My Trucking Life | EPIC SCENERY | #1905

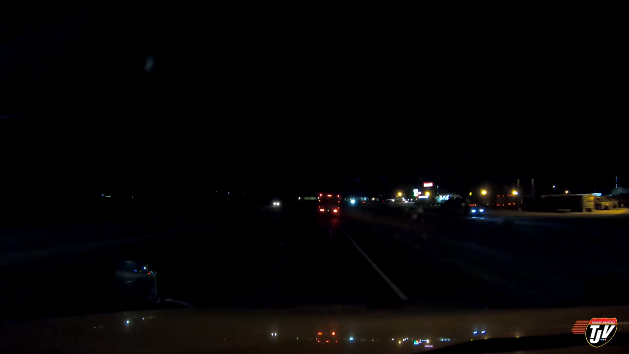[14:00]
And we are here in Minot, North Dakota. And why not get some fuel while we're here? They sell diesel number one here, which not every truck stop in the U.S. sells diesel number one. This is one of the very few that I know of. I know a lot more probably do. But Pilot Flying J, this is the only Pilot Flying J I know of that sells diesel number one, which is conditioned for winter weather.
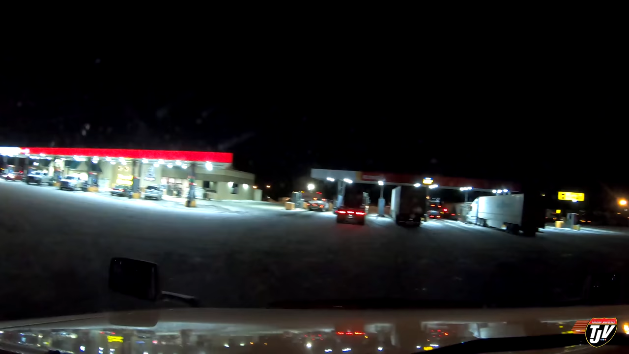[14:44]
Pull around here, find an empty slot for myself. There we go. There we go. Right here. I'd choose this one. Oh, we don't get any roof over us here. I guess we will fuel beneath the stars. That is okay.
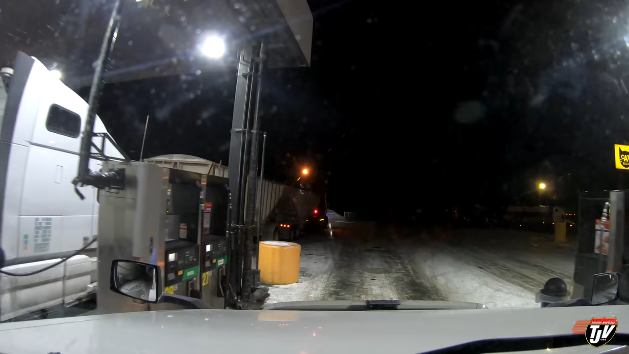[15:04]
Diesel number one. That's this first one here. All right. I don't mess around in wintertime.
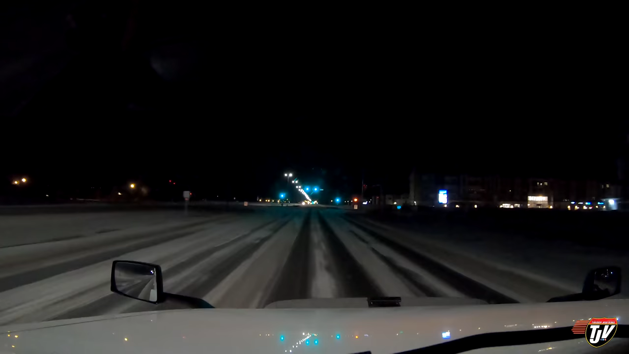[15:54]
Are these big buildings that got built here? These are all brand new. I don't remember these. Wow. Very nice, Regina. Very nice. Those are like four stories tall. Careful now. Don't hurt yourself. We're looking for parking. I've got how much time left on here? You have four hours and 21 minutes of remaining drive time.
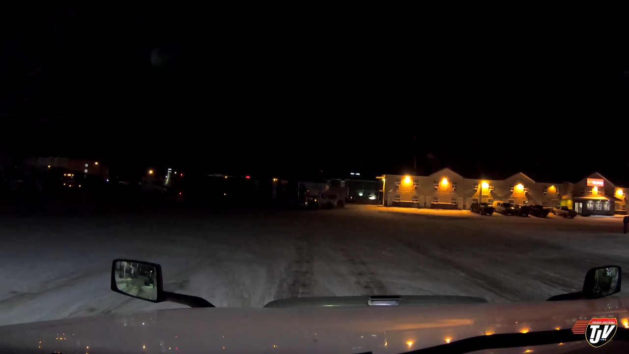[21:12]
Even up here. We made a spot. At the old Flying J card lock.